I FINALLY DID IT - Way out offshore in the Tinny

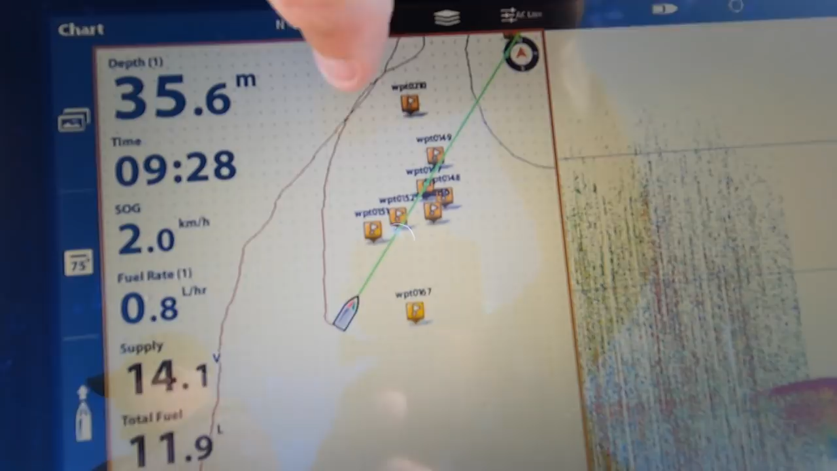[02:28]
On screen: depth 35.6 m
up with it there so i've gone and positioned ourselves down below we're going to drift through that running marks
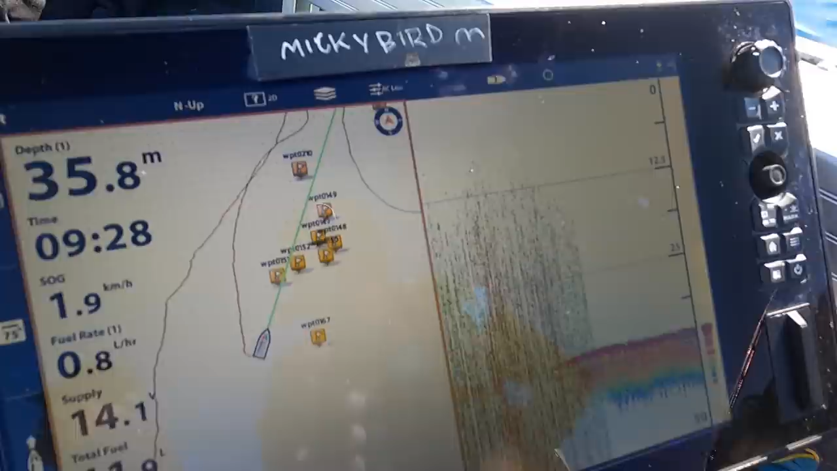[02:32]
On screen: depth 35.8 m
there and that's just a few little rocks and bits and pieces so i'm going to drop down see how we go
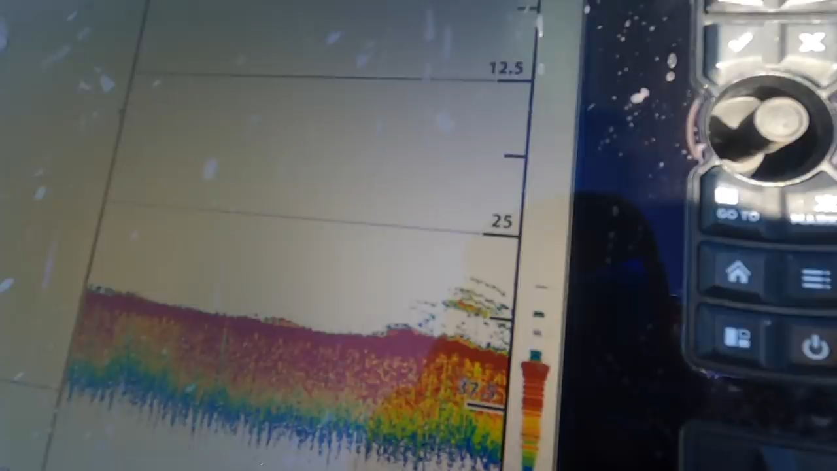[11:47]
let's come up on a bommie have we yeah
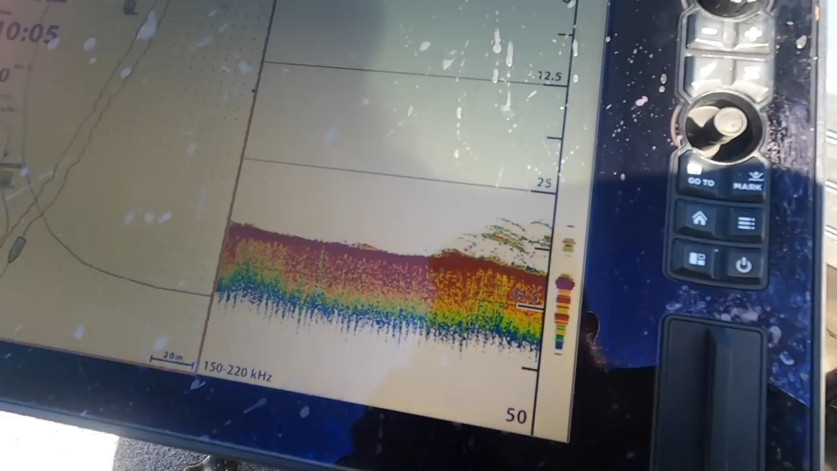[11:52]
should be trout there on the front side yeah oh straight on it's getting heavier